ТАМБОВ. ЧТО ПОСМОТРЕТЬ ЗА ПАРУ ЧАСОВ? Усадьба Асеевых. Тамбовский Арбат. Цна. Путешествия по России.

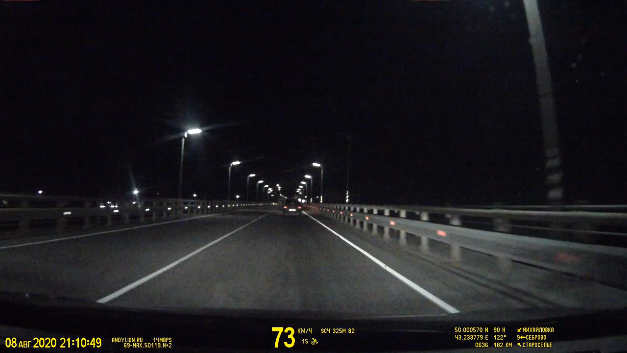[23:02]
Мы все ждали двухполосного хайвея перед Волгоградом, как это было перед Тамбовом. И он действительно случился. Но не за 70, а лишь за 40 километров до города. Но каким же он кажется спасительным после почти 500 километров однополоски? После тяжелых дорог однополосных, затем непонятные двухполосные бетонки, на которые мои колеса делали так...
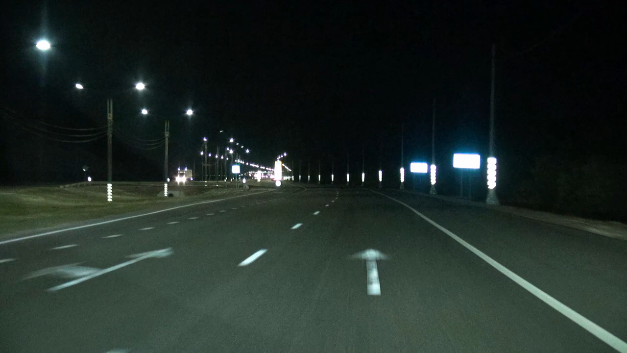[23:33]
на прекрасный, фантастически качественный участок дороги. Где-то за 40 километров до Тамбова. Это даже круче, до Тамбова, до Волгограда. Это даже круче, чем вчерашняя дорога до Тамбова. То есть, хотя началась она позже, но по качеству она круче. Это прям вообще вот сказочная дорога.